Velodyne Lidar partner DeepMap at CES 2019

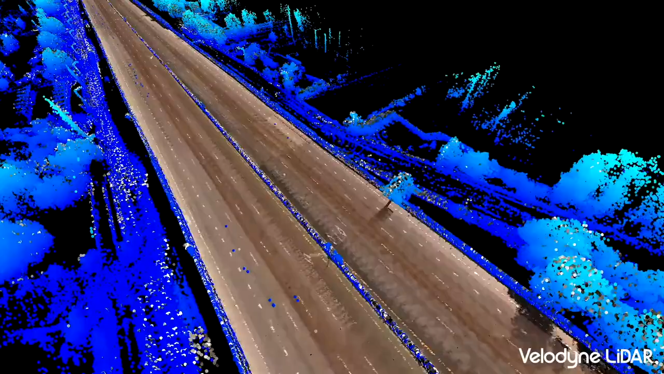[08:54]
so let me uh switch over to some videos here and i can talk a little bit more about the
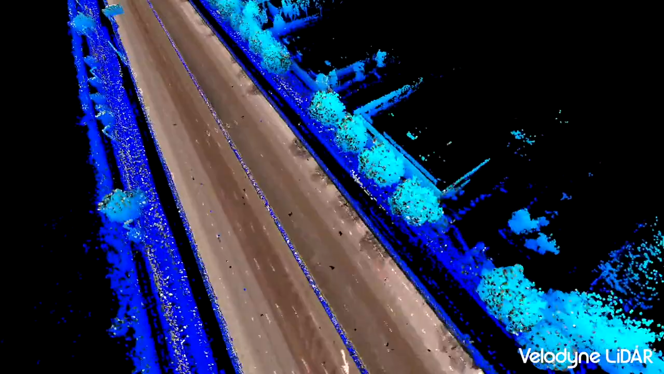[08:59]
map that we generate and some of our some of our capabilities it starts with an occupancy
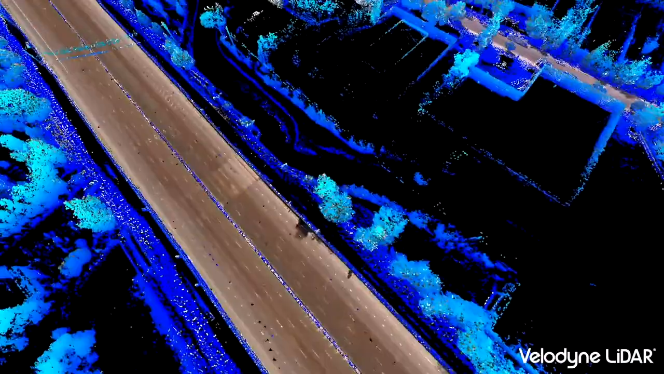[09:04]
map right so this is what we use to localize we use some of these brilliant velodyne sensors
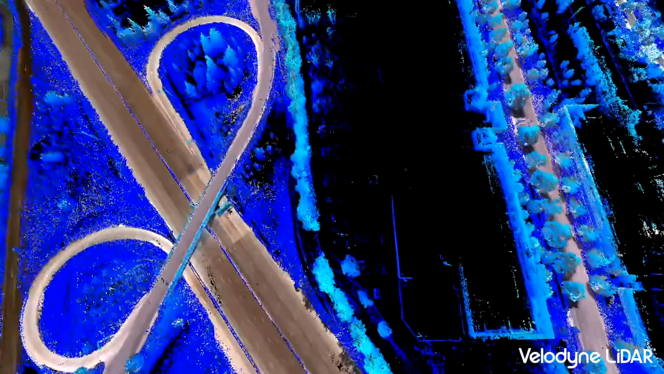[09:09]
to capture all this data in 3d and then we basically we make sense of it by
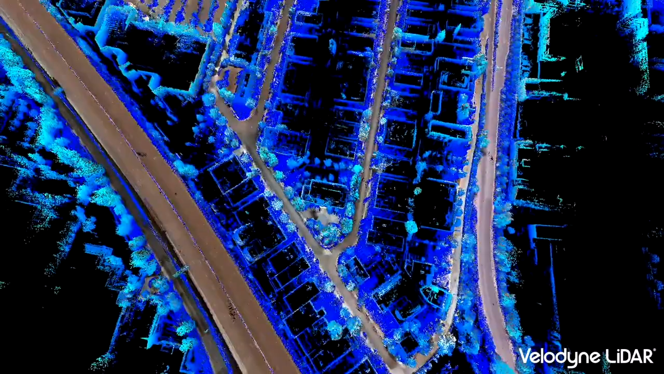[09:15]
breaking it down and rebuilding it essentially a volumetric reconstruction of the environment and five centimeter voxels now
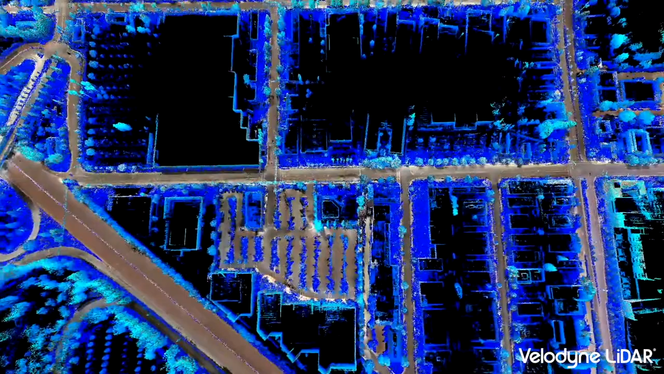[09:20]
we can vary the voxel size depending on the solution that you need but uh five centimeter resolution allows
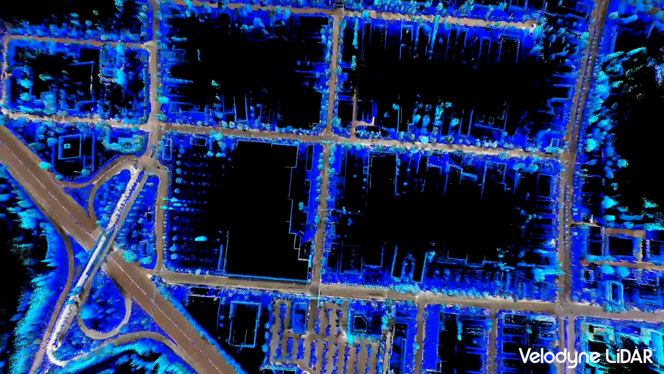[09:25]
very very robust and precise localization and very very
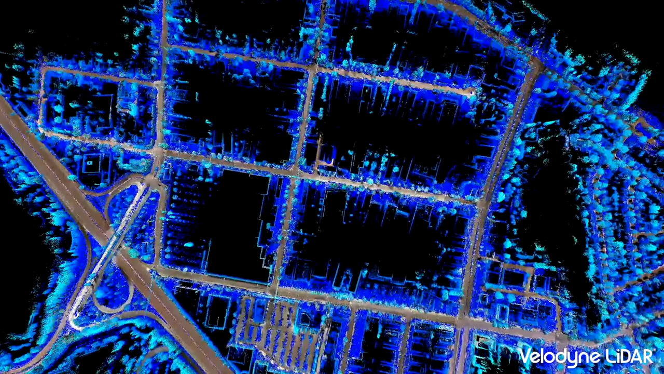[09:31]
robust and precise change detection from this data we can also start to extract what we call the landmark features or kind of what's more commonly known as like an hd map of
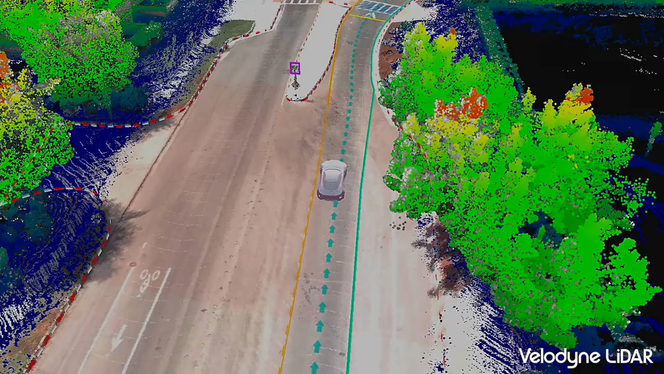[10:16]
maps you can see here vehicle driving through
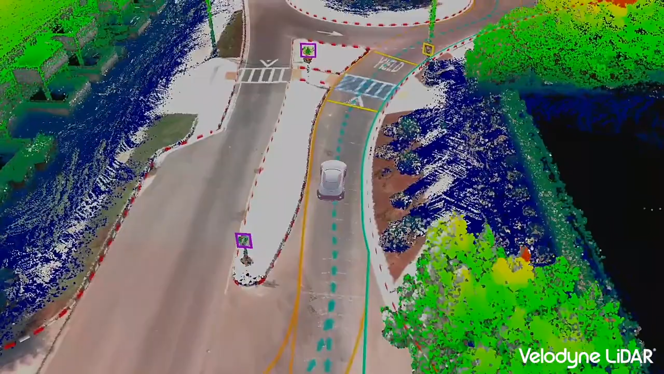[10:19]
this this roundabout following the the path prescribed and localizing in this 3d environment
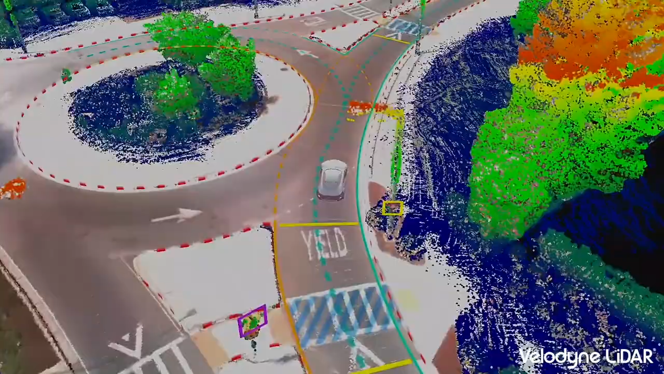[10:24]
so a little bit more about our localization then we use a multi-modal sensor fusion approach so
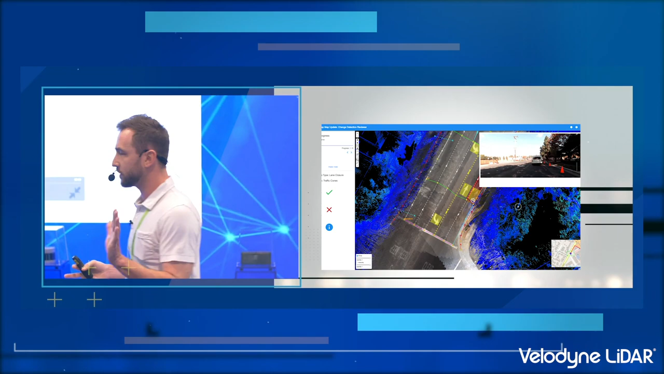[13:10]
you know automation isn't isn't that reliable and anyone that tells you otherwise is probably not telling you the truth so we actually have humans in the loop and we try to do this in a really smart way where
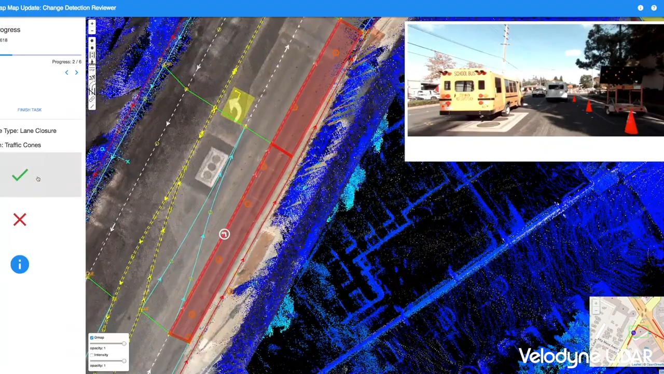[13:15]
we generate these tasks and classify them as such so those cones are then loaded in a
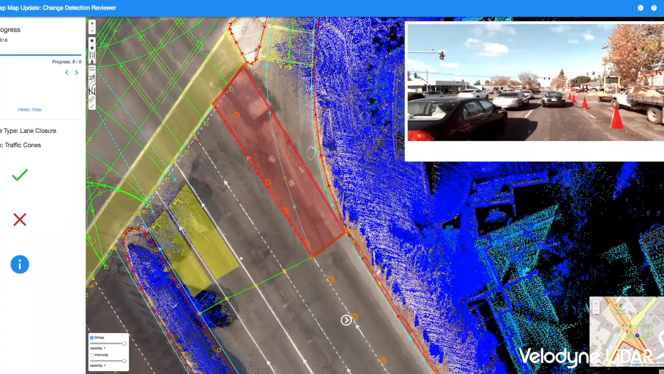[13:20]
tool for those detections
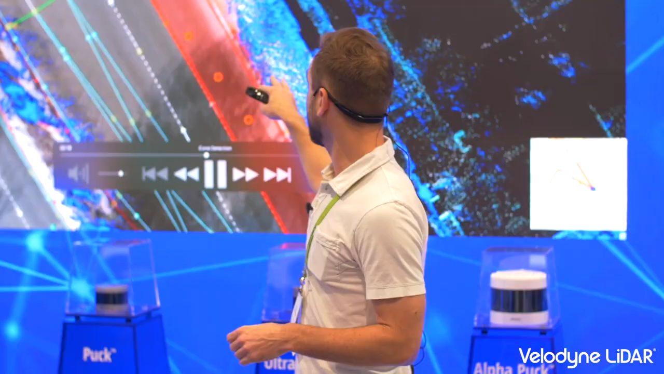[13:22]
contextually right they were sent to our back end with some geolocation right from our localizer and those are verified so very quickly it's verified